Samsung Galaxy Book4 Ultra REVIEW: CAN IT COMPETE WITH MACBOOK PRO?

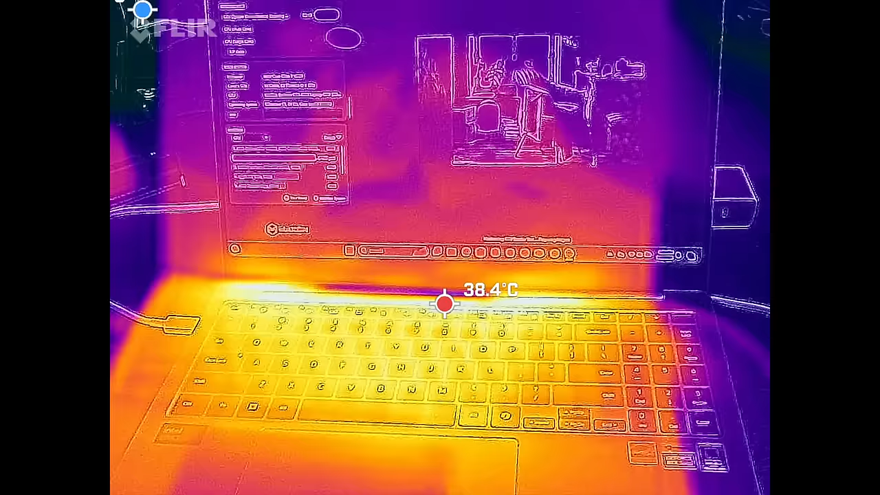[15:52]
the keyboard below the display where the heat dissipates it can get around 39 degrees celsius which is not bad at
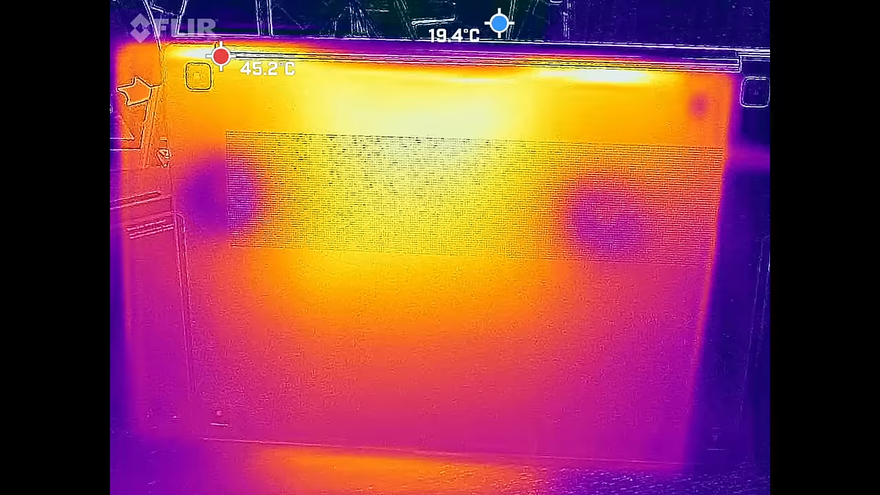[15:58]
all and on the underside where the heat dissipates over there reaching as high as 44 maybe
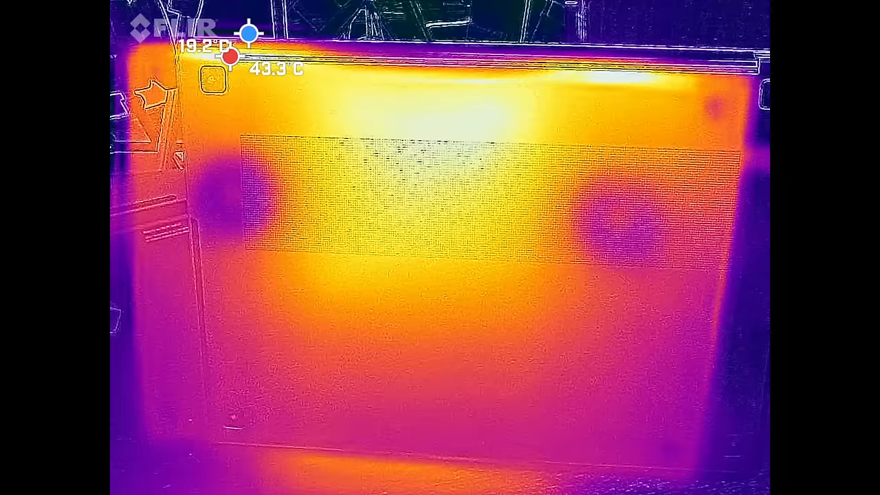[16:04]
45 degrees celsius but where you place it on your lap not very hot
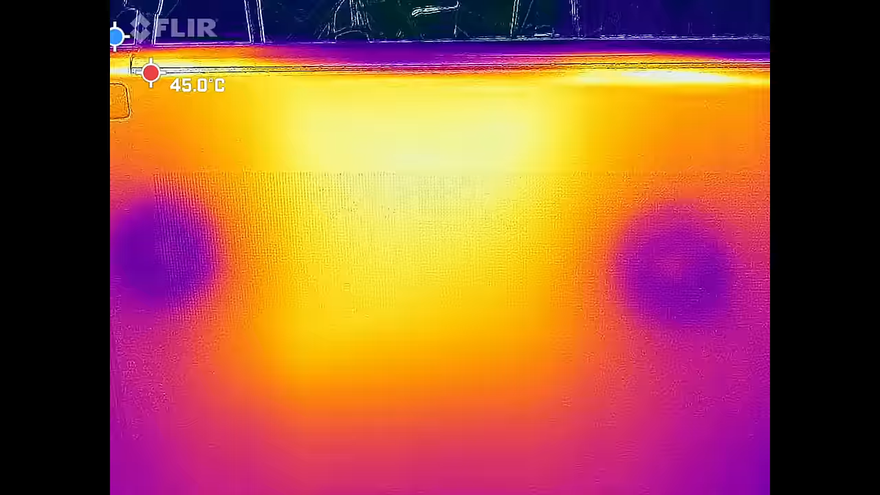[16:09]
so they do a good job in terms of cooling and i think it has to do with that vapor chamber cooling that we saw in the internals now as far